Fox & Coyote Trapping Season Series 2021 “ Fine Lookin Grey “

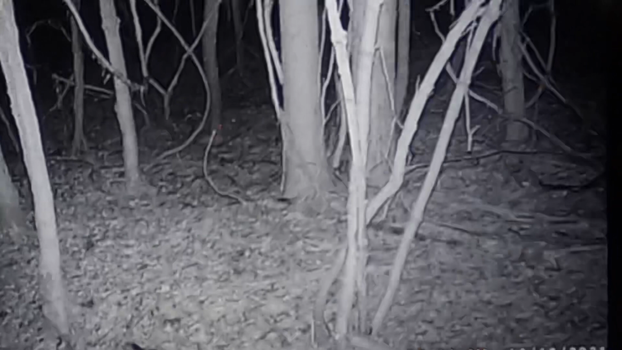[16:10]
see a fox over there that was at 12 18 so that was yesterday that's it doesn't look like it comes back okay so the next one